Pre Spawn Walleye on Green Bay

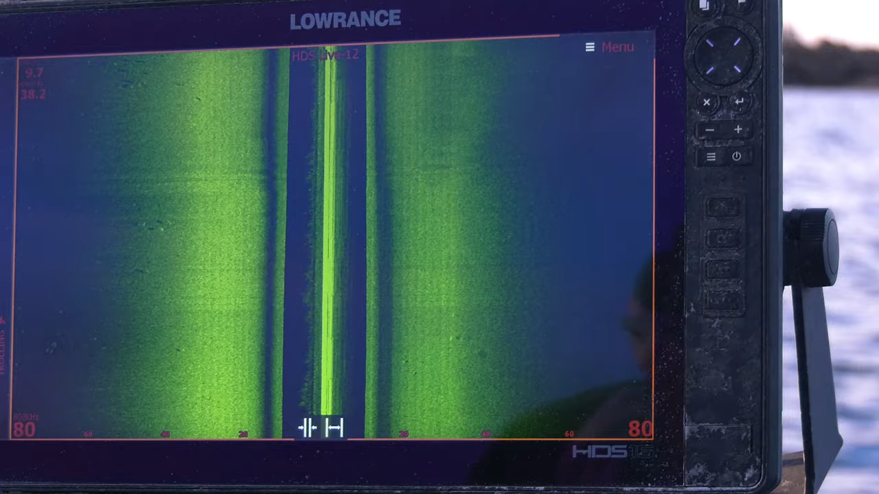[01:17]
of bottom I mean they're gonna jump out at you they're gonna be really visible on side imaging one thing I like to pay
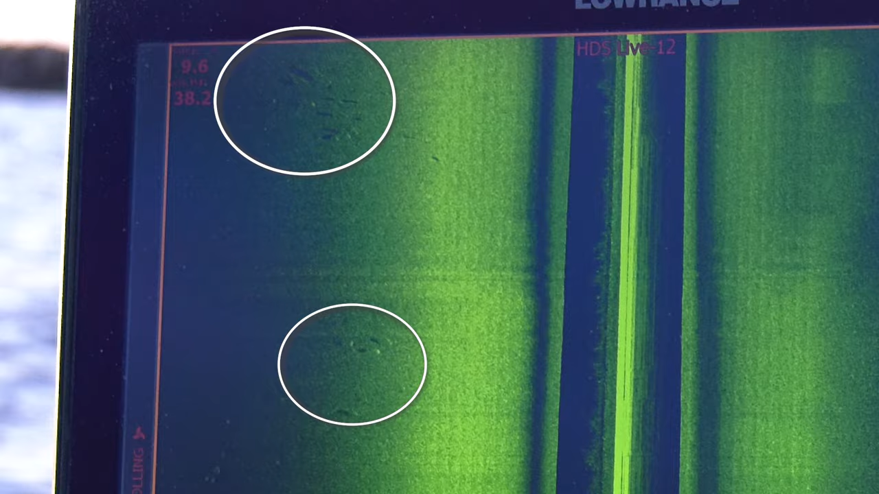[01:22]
close attention to Jason is look at how the fish are potted because a lot of times you if you see
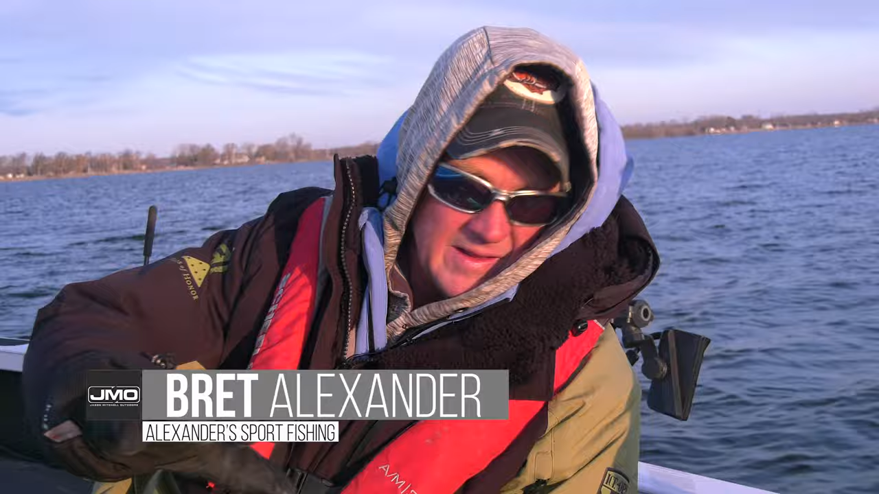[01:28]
like 50 60 70 fish in a group that's gonna be a big pack of suckers when you see
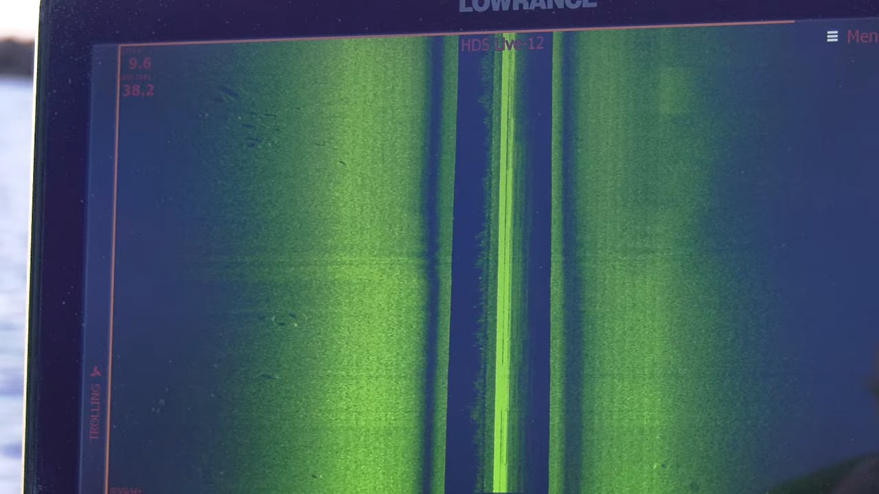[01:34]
the smaller packs of fish like 6 to 12 fish those are typically gonna be your walleyes they'll hang in smaller groups so pay